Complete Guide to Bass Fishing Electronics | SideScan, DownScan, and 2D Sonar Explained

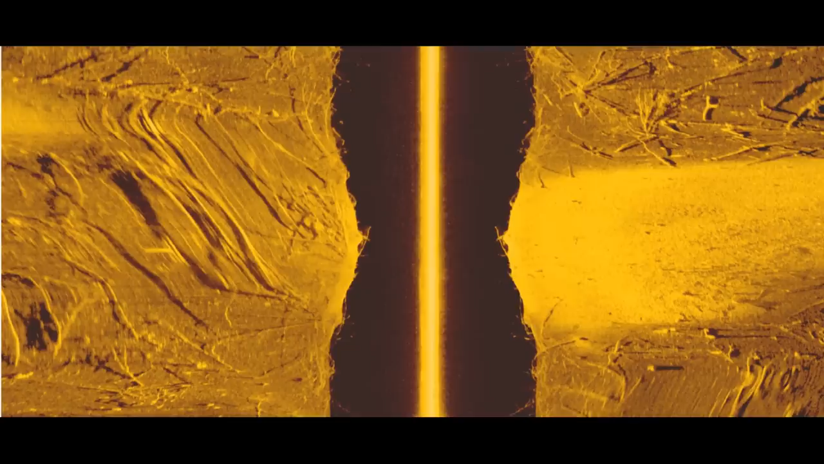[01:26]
Okay, so here's an image of this spot using the side imaging or the side scan on my Hummingbird unit. And before I get into what's actually down there, let me explain what this picture is actually showing us. So in the very center, you'll see that bright line, straight line, and that's actually the transducer of the boat.
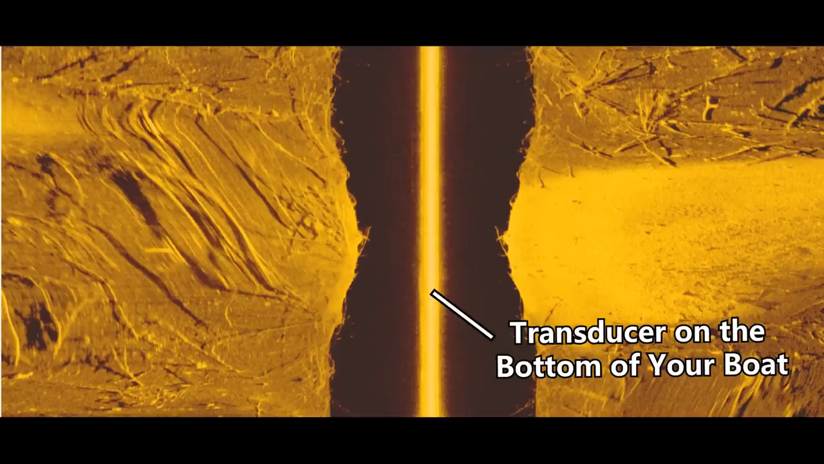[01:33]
So right now in the top center of the screen, that's where the boat is right now.
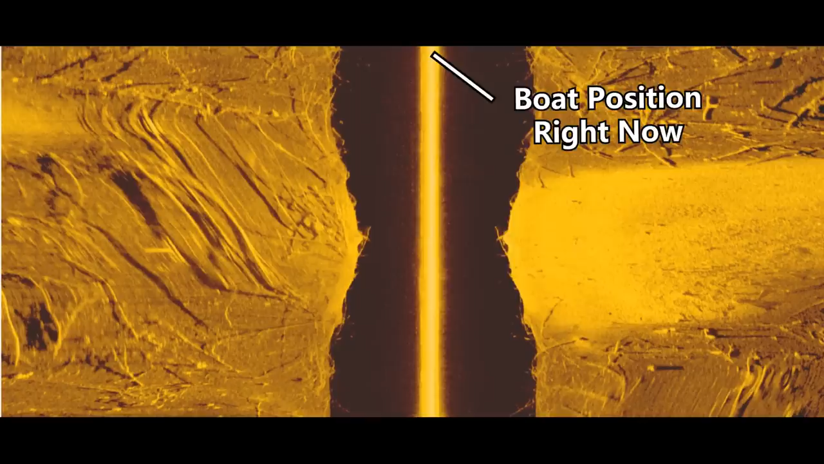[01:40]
And everything below that is actually what we've scanned or driven over. And then next to that bright line in the center of the screen, you're going to see some black space. And that's actually the water between the boat and the bottom of the lake. And so if you see anything in that black area, that's normally going to be fish or maybe like floating debris.
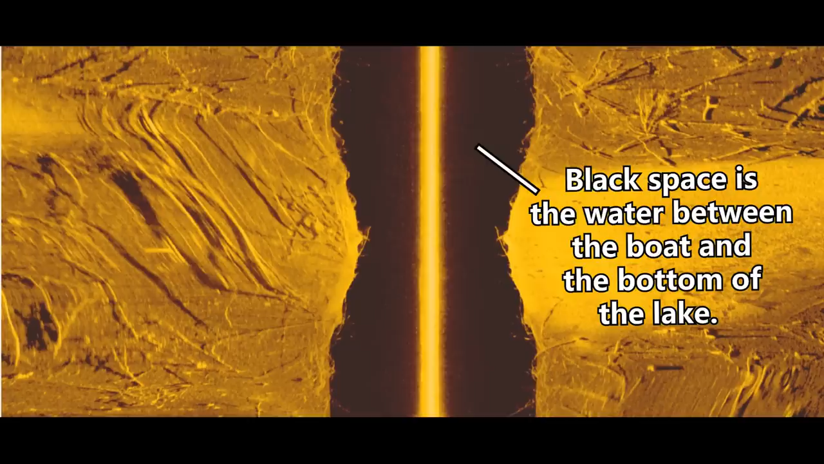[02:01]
That's not on the bottom, but it's just in the middle of the water column between the boat and the bottom of the lake.
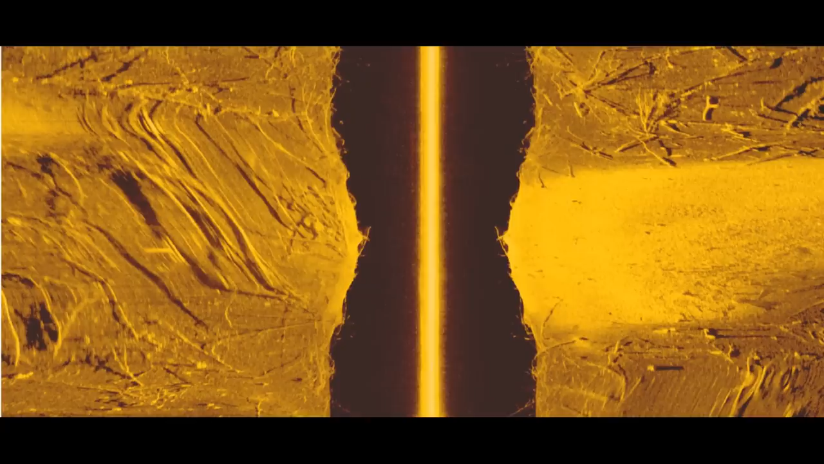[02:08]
And then everything else to the left and right side of that black space is actually going to be what's on the bottom. And it's going to scan out as far as you set the beam to go. So it could go 30 feet on each side, 60 feet on each side, 100 feet on each side.
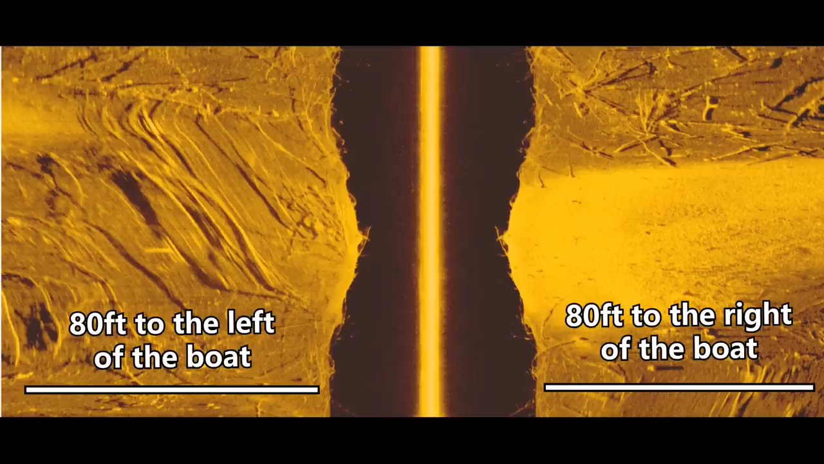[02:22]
And you can set that on your unit. And right here you can actually see a bunch of fallen trees on the bottom.
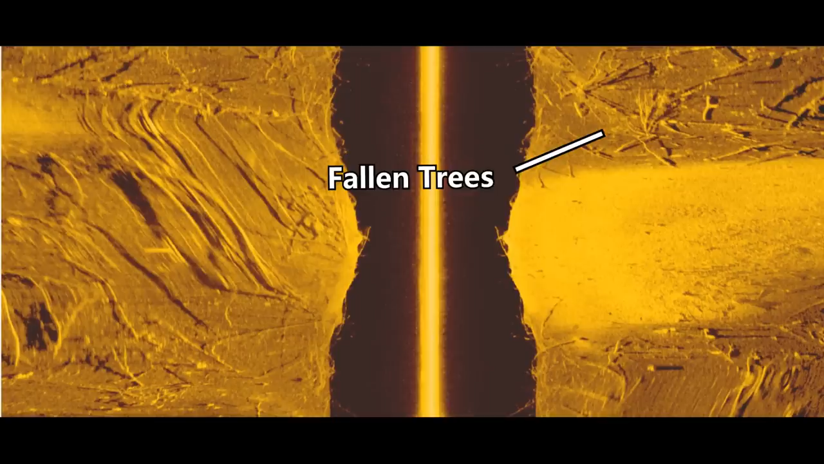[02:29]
And it looks like they were maybe cut down before the lake was flooded and still left down there over the years. And you can also see this bright spot in the middle of the screen on the right side. And it's a lot brighter than the bottom on the top half and the bottom half of the screen.
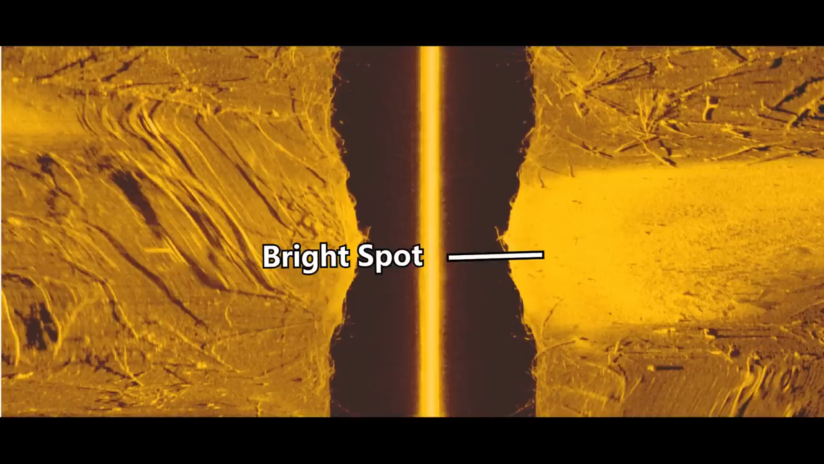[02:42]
And that bright spot right there is actually hard bottom. Whenever you see a really bright image on side scan, it's going to mean that there's rock or some sort of hard bottom down there.
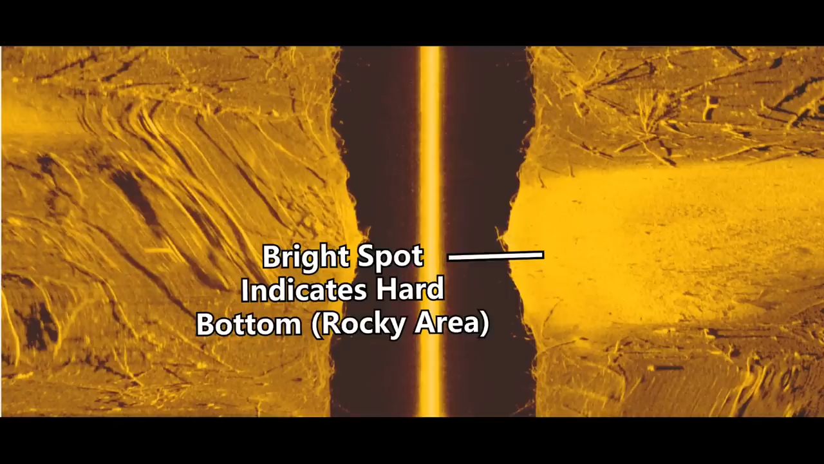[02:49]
And that's the kind of places fish love in the wintertime.
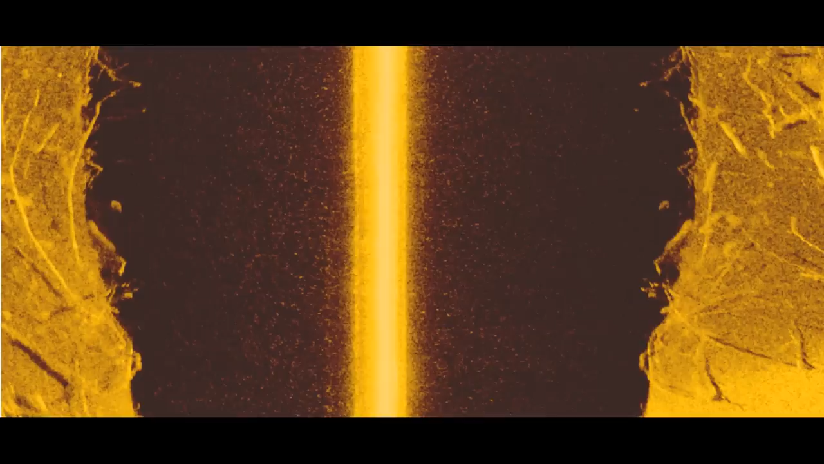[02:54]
And then if we zoom in on this spot, you can actually see some fish suspended over some of these fallen trees. And you can tell that there's fish there by looking for little dots that are separated from the bottom or the cover on the bottom like trees and rocks. And so if you look at these little dots here, you can see they're not connected to any of the trees or any of the fallen limbs down on the bottom.
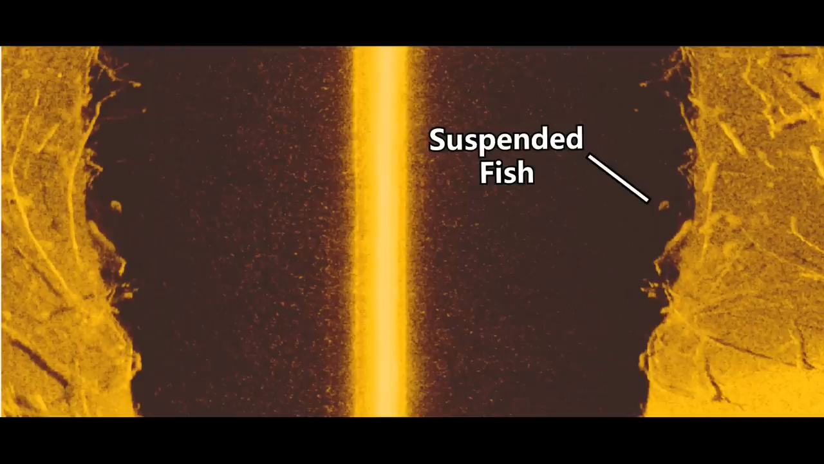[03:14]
And so if you see those little dots separated from the cover, those are going to be your fish. And then here's a look at the spot using the down scan on my hummingbird. And again, let me explain what this picture is showing. So in this case, the boat is actually going to be in the top right corner of the screen.
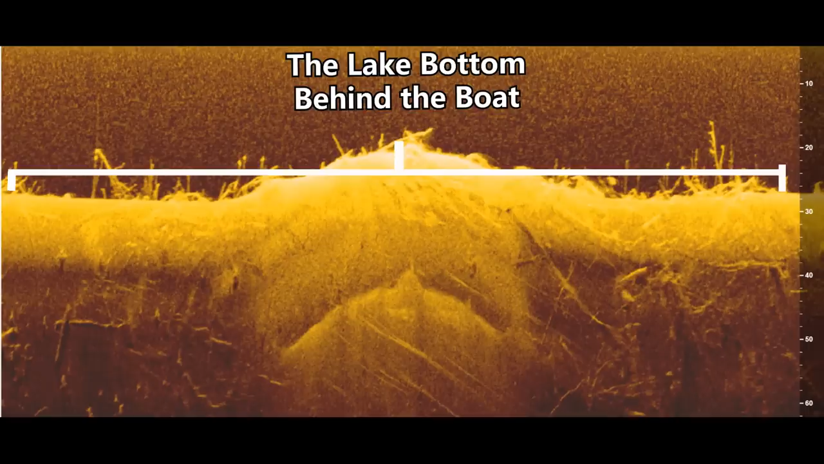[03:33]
And then everything to the left of that and below is actually going to be what we've just scanned over. And right here is where the bottom of the lake is.
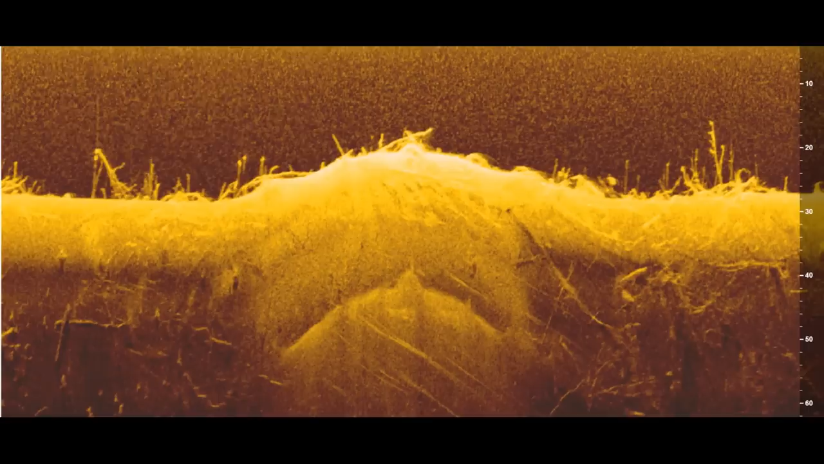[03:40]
And then everything above that is going to be the water between the boat and the bottom. And then everything below that is just kind of interference. So don't really worry about that on down scan. But again, we can see some nice trees on the bottom here. And you can actually see an elevation change really well here. It goes from about 25 feet up to 20 feet on this little hump or I call them high spots. And you can see on the top of that high spot, it's really bright on the down scan.
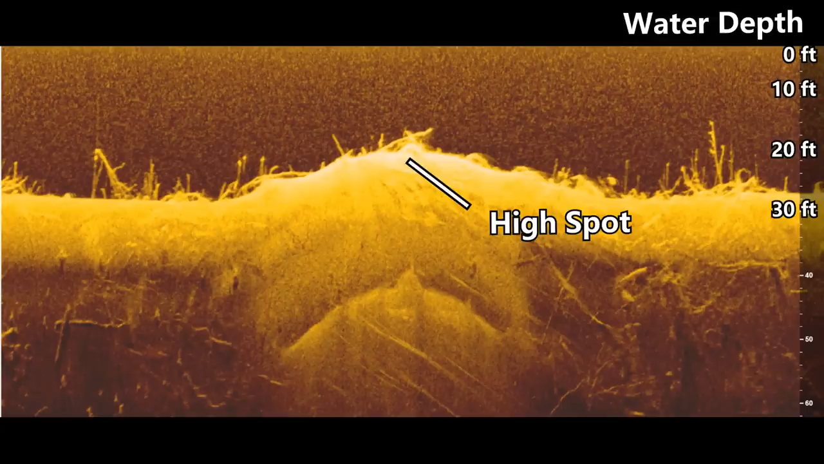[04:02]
And again, that's going to indicate hard bottom or rock and fish like hard bottom and rock in the wintertime because it holds heat and it's going to attract bait fish and crawfish. And then here's a look at the spot using the traditional 2D sonar, which is what most of y'all are probably familiar with.
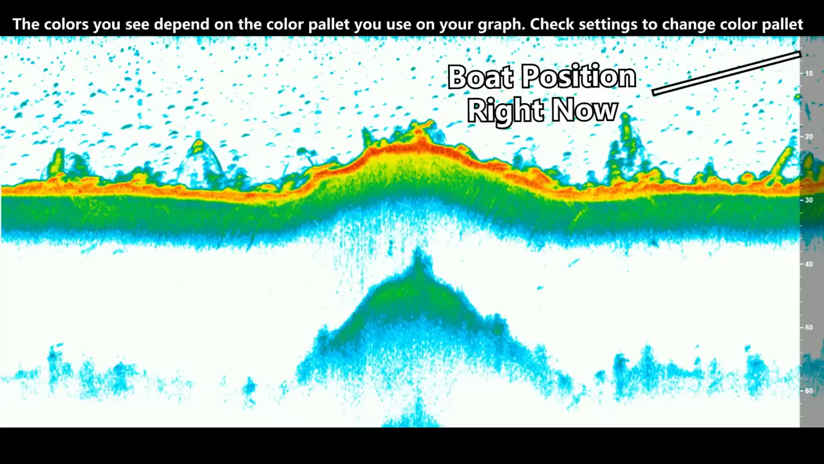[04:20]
And so again, the boat is in the top right corner of the screen. And everything down to the left is going to be what we just scanned over. And then that thick bar in the center of the screen, that's going to be the actual bottom of the lake.
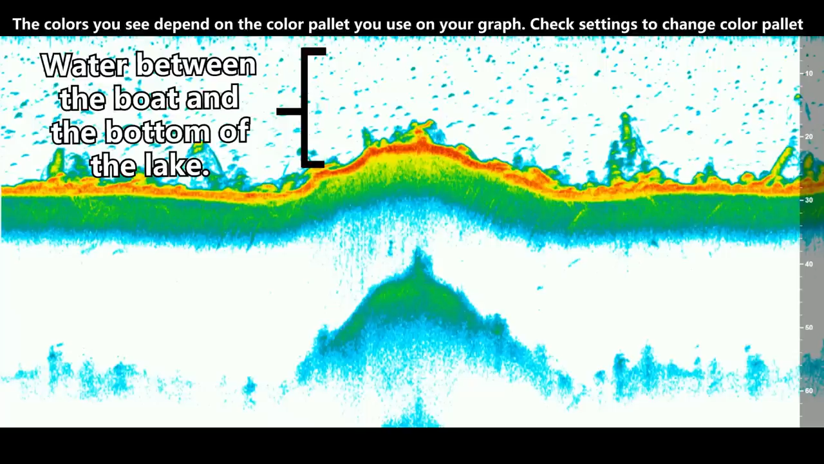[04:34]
And then everything above that in that white space is going to be the water between your boat and the bottom of the lake. And then everything below that is going to be extra data.
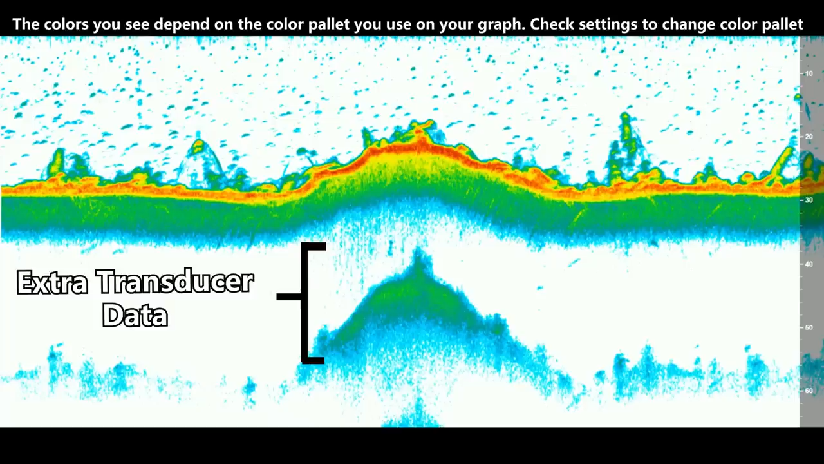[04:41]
And I'll talk about that here in a second. But before we get to that, again, if you look at the middle bar again, which is the actual bottom of the lake, you can see a bunch of brush and timber down there. And it's a little bit harder to see than on the down scan.
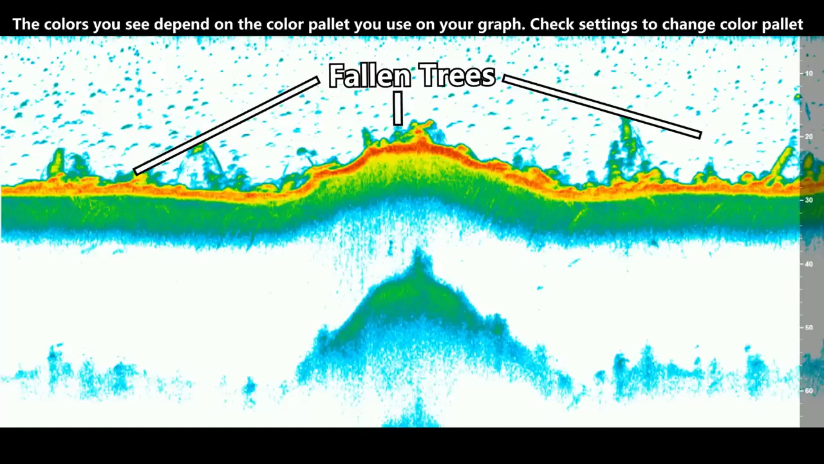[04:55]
And sometimes it's kind of hard to tell if it's fish or brush on the bottom. So that's why I like to use both. And you can also see that high spot, that little elevation change in the center of the screen here. And you can actually tell that there's hard bottom on this on 2D sonar, just like you did on the down scan.
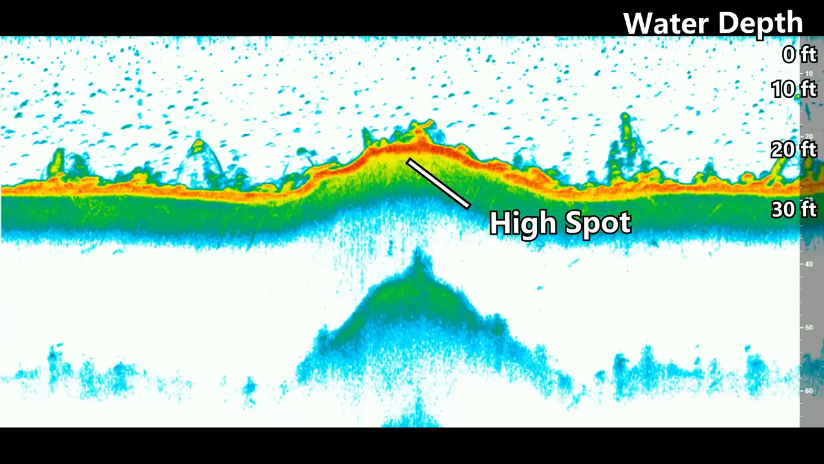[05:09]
And what you'd look for is that thick red line on the bottom. The top half of that bar, you see a thick red line.
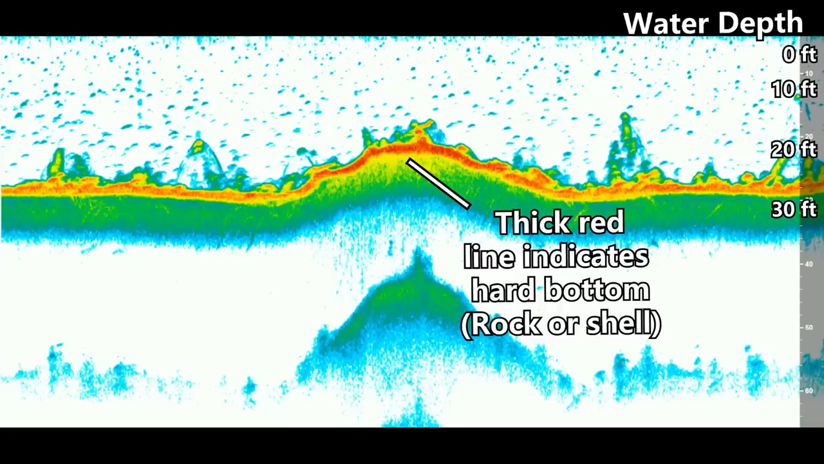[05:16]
That's going to indicate hard bottom. If you look at the left and the right sides of the screen,